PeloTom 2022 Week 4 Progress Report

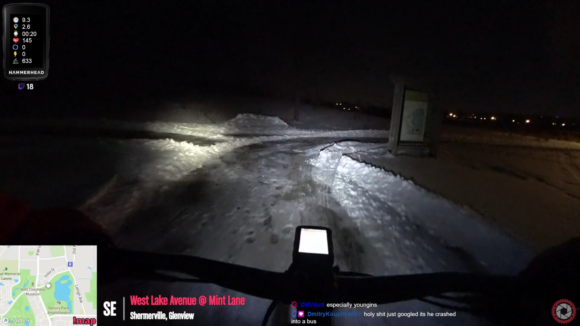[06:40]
Yeah, the bus looks like it got destroyed, too. Like, he had to hit that thing hard. I think next time if I do some bike maintenance, I'll put the camera on a stand. You get a better angle and see what I'm doing. It's kind of hard on the chest, like when the camera's on the chest and I'm moving around.
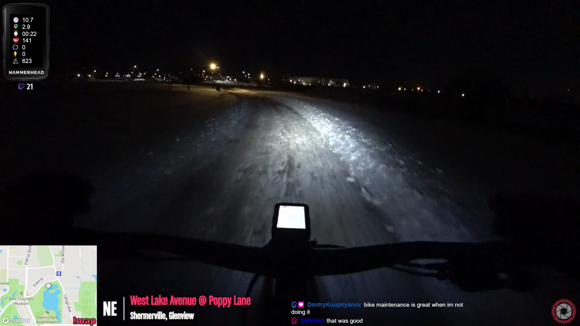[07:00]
I'll have to watch the VOD, but I would imagine having the camera stationary would be better. I think he was going downhill and that bus probably stopped and he probably couldn't react in time or got forced into the bus somehow. I'm more like floating over the snow here. This feels awesome.